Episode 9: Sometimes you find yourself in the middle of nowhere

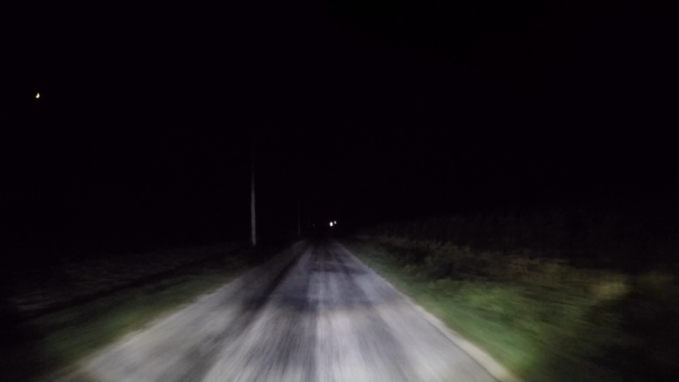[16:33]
So, we're 48 minutes out from our hotel, and we are in the middle of nowhere. There is no traffic. There is lots of gravel. There are stop signs. There are red flashing lights out over the horizon. I'm pretty sure the aliens are coming. Here come the men in black. We hope you can see the road better than we can.